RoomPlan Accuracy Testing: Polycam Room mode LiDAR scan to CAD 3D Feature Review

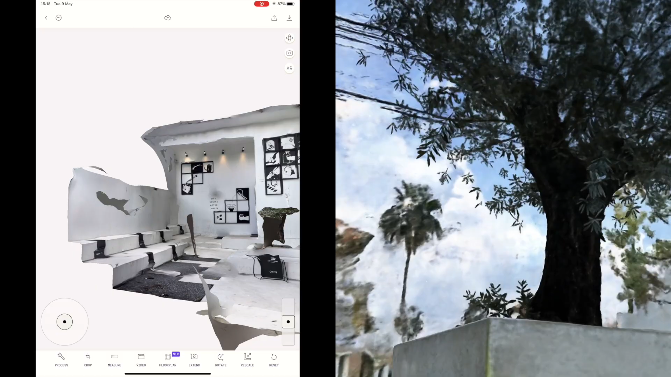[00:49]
In this video I will be testing Polycam's new updated room mode by basically redoing the same test as we did back in September.
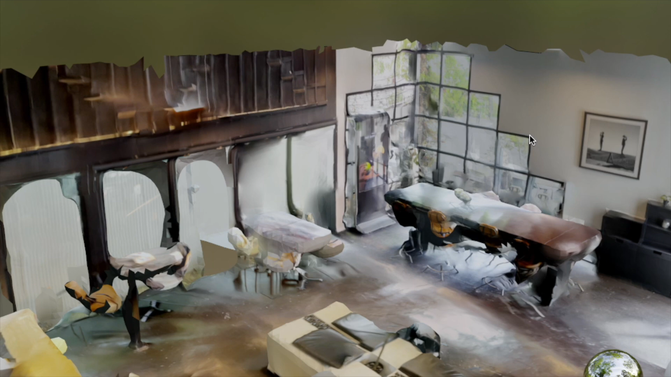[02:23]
limitations of their products and its different features and capture
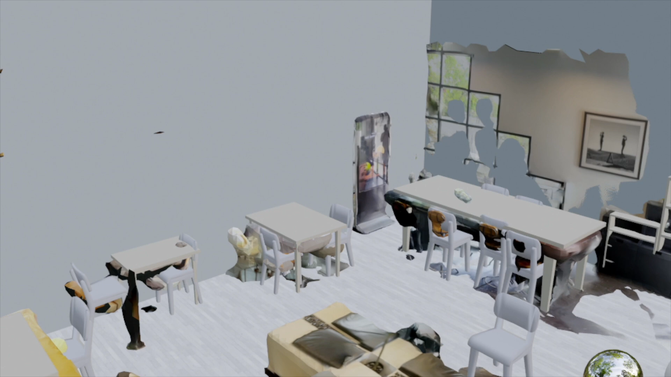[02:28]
modes as I think that would build more trust and reduce the risk of disappointing people.
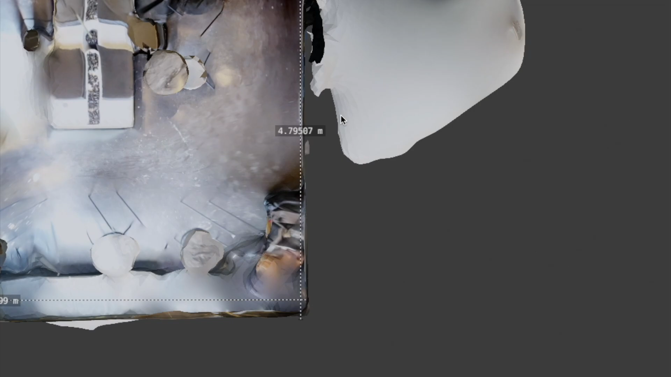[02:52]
So the CAD model has gone from this to this.
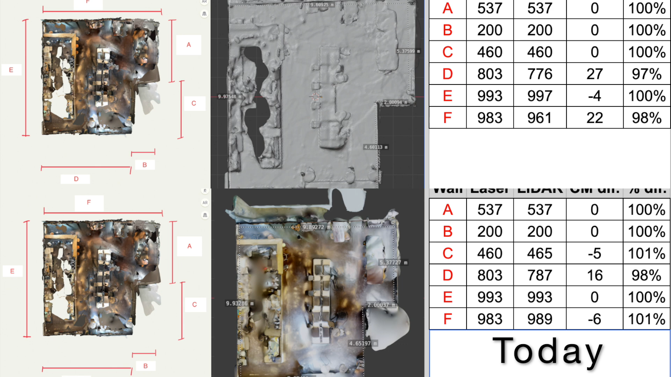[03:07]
There are still issues with the failing to register doors, windows and other things that seem to be even worse than last time.
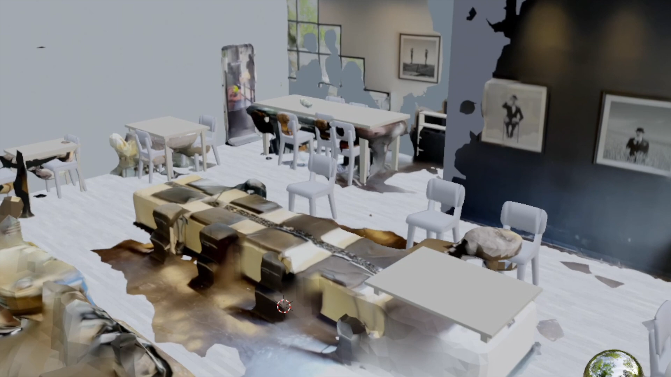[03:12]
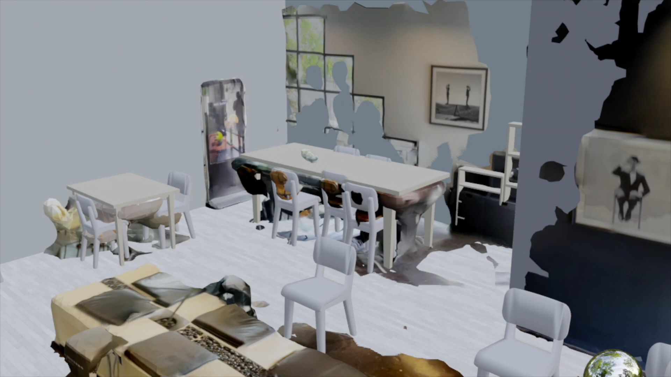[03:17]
The missing doors and windows are definitely things that stick out most here in my opinion.
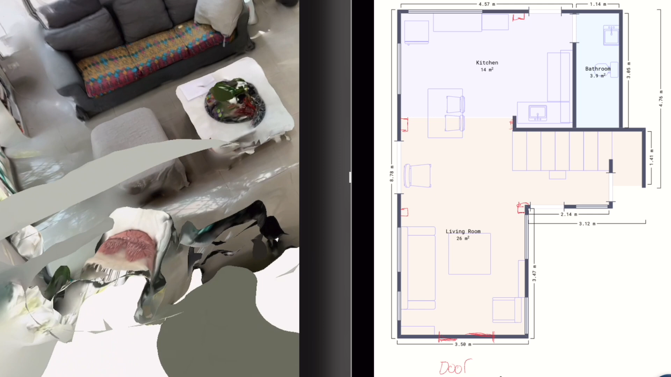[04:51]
Unfortunately the issues with the posts not registering also exist for smaller rooms and this will create more and larger accuracy issues with your measurements.
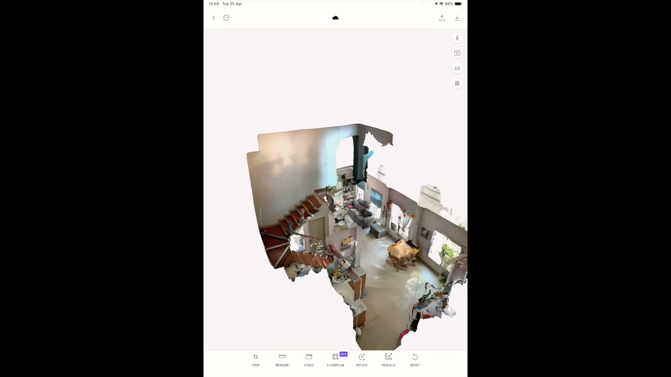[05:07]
Here you can see how 2d floor plan exports from LiDAR scanning has evolved from launch till today.
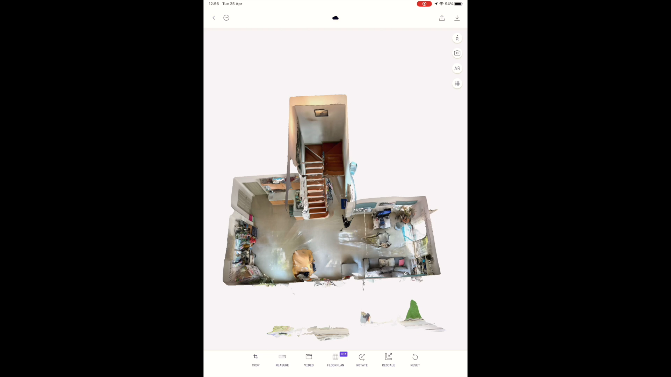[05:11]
Starting with the blueprint and developing into proper looking floor plans.
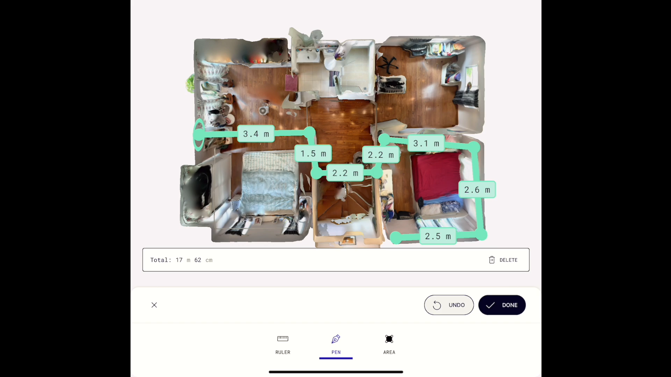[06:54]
Lastly there has been the addition of a area measurement tool that lets you capture the total space and make sure you do this in a top-down 2d view and double check in 3d so that you are staying on the same level plane when you measure.
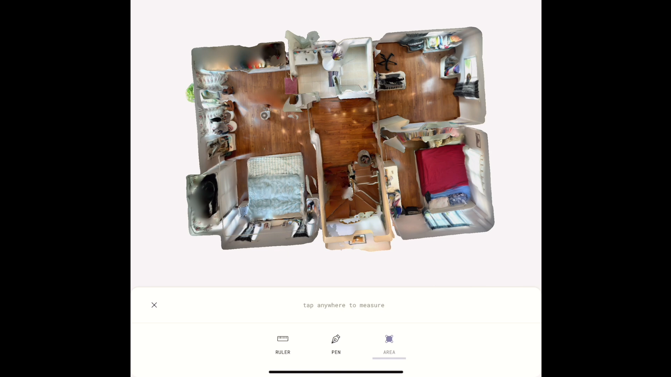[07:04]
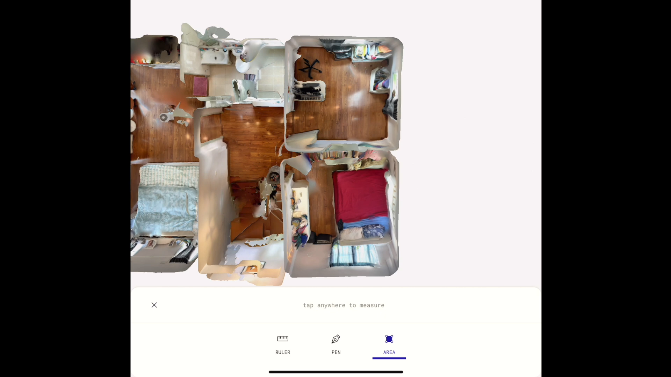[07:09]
Overall i think these are great additions to the measurement tool and they will definitely make it easier and more streamlined for
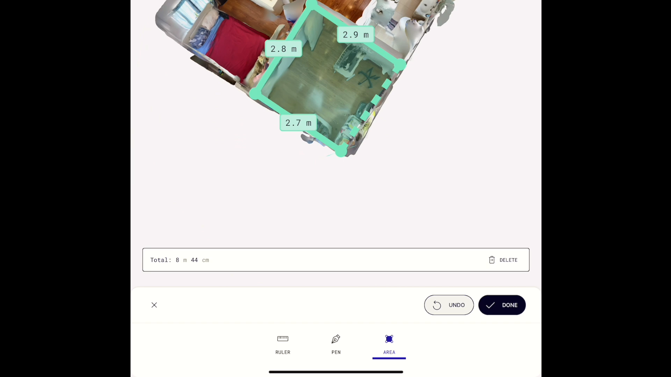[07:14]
professionals to extract measurements from their lidar scans out in the field.